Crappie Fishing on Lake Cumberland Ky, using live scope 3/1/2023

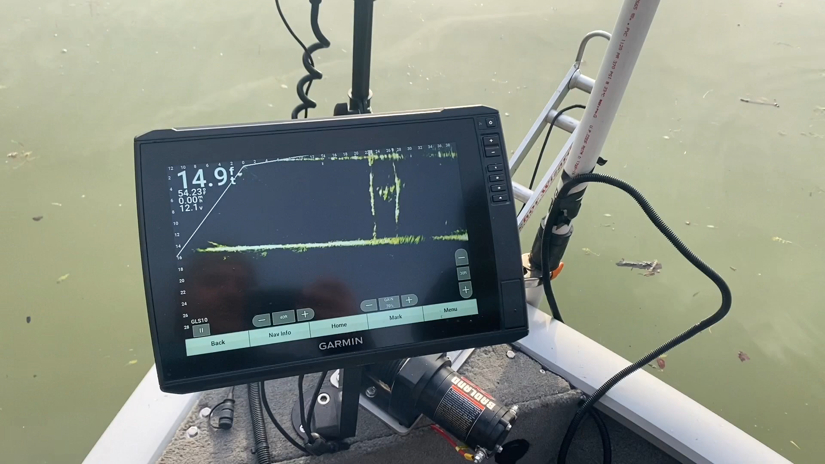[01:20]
On screen: depth 14.9 ft
We've probably got five in the live well We'll see these several fish here. They're just kind of scattered They're pretty spooky run in there catch one And they slug off Cores after one right there
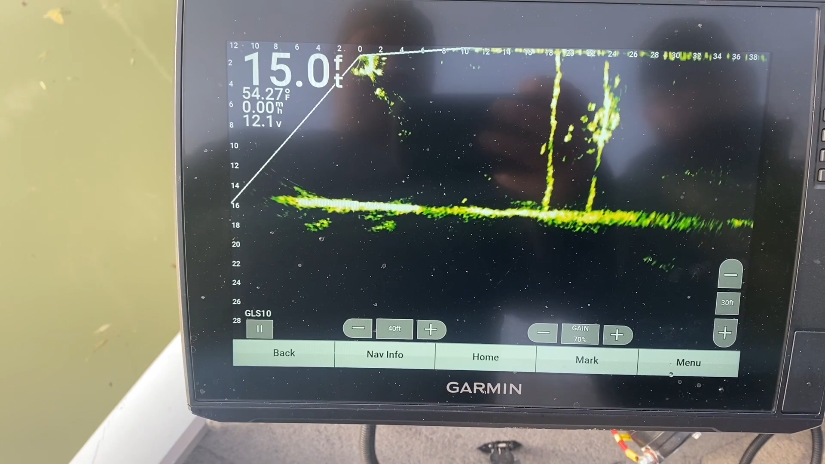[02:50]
On screen: depth 15.0 ft, water 54.27°F, speed 0.00 mph
You're going to have to get one because I can't stand this pressure Uh-oh, he got him out there that time He got him out there that time
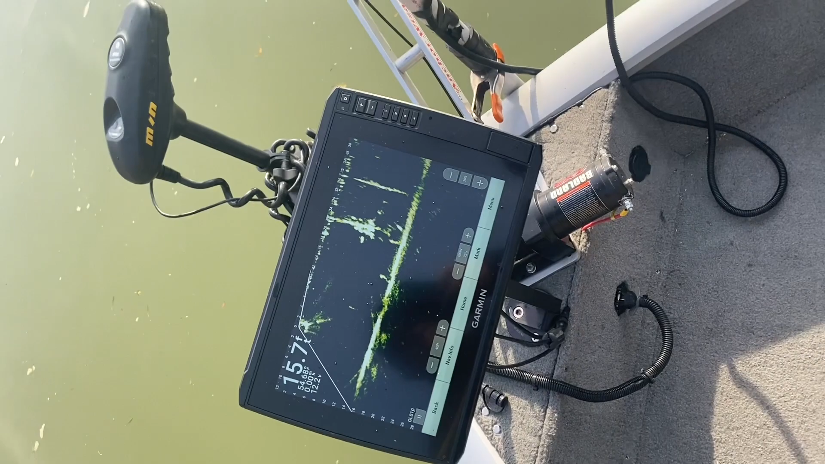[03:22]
Exactly There he goes There he goes See him coming in there Uh-oh, where he come after
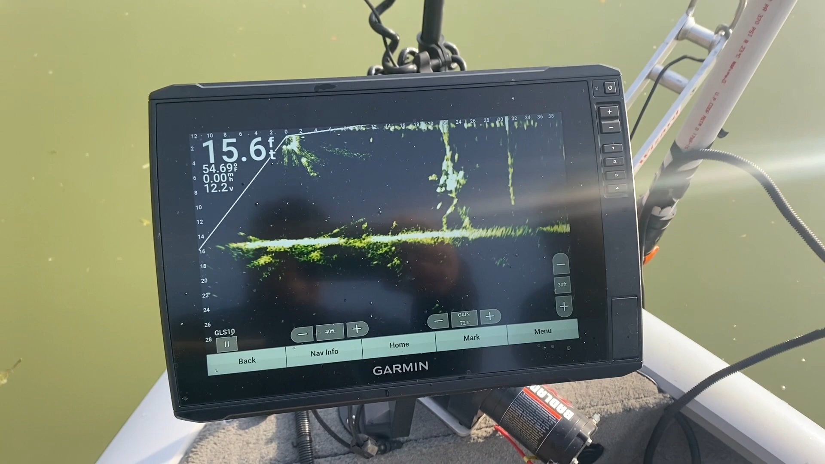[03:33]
On screen: depth 15.6 ft
There he is Look at the screen We got him Oh, that's a good one
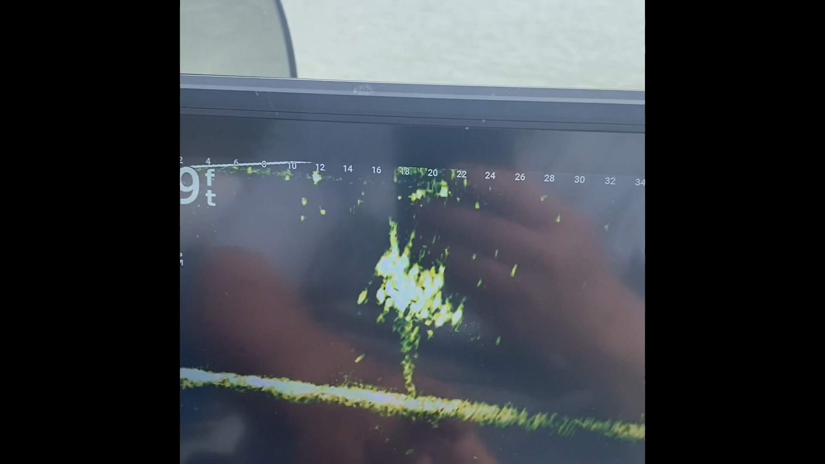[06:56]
is that you going in over there, oh, uh-oh,
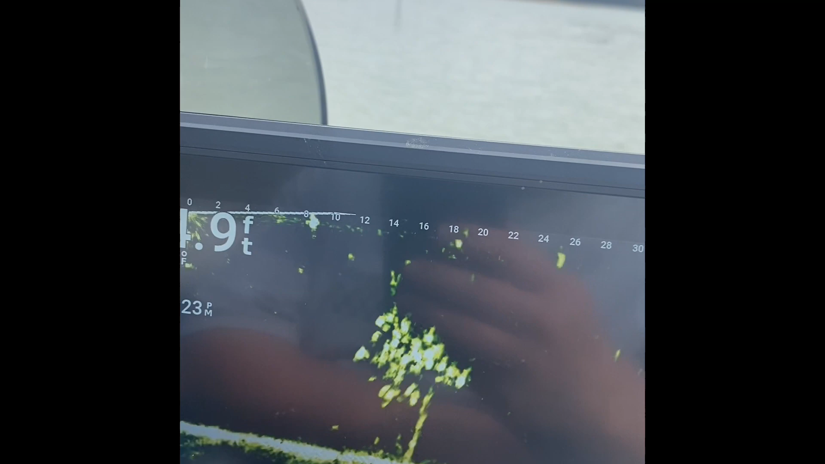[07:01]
uh-oh, is that you coming along the edge,
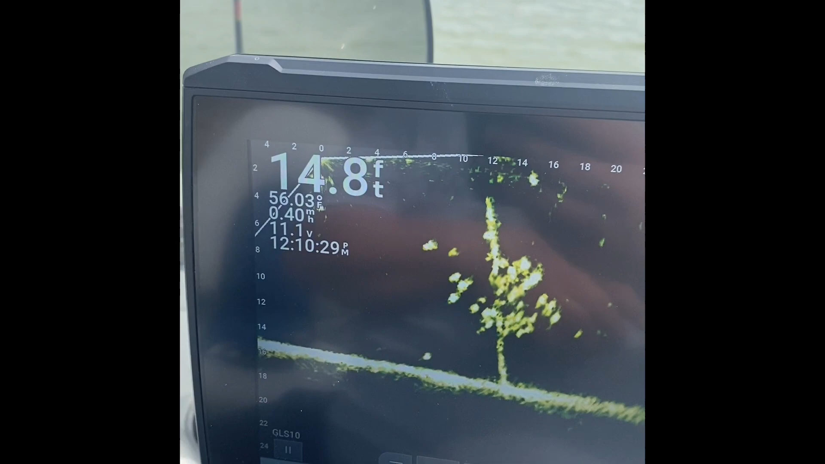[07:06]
On screen: depth 14.8 ft, water 56.03°F
uh-oh, he hung him up, you got the fish hanging on the tree,
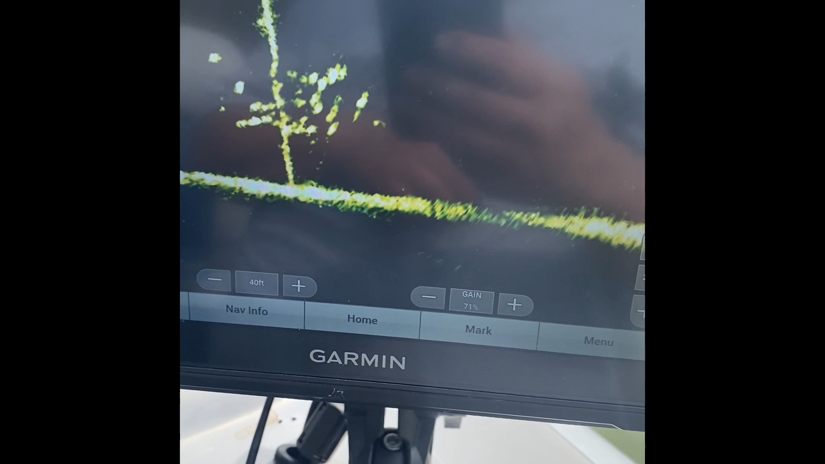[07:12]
I see him flopping around right there, there he come off of it,
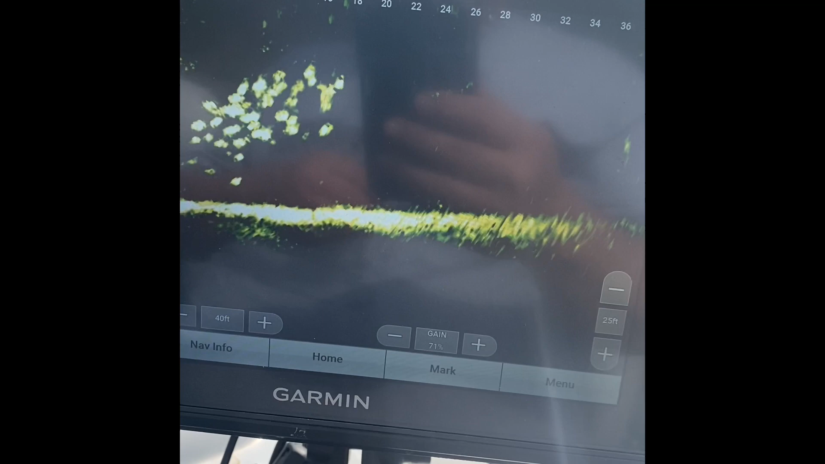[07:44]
you've done got them jacked up, get in there and get one,
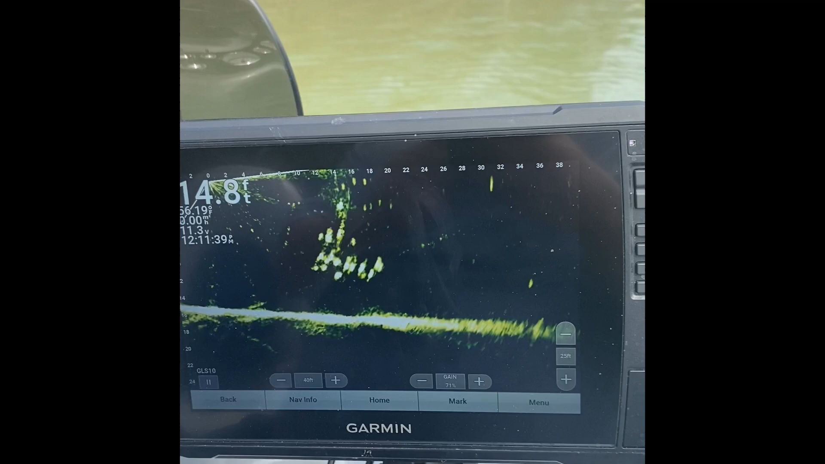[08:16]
look there, Adam, he's on, look at that, he's done a clipped or flopped around, get him,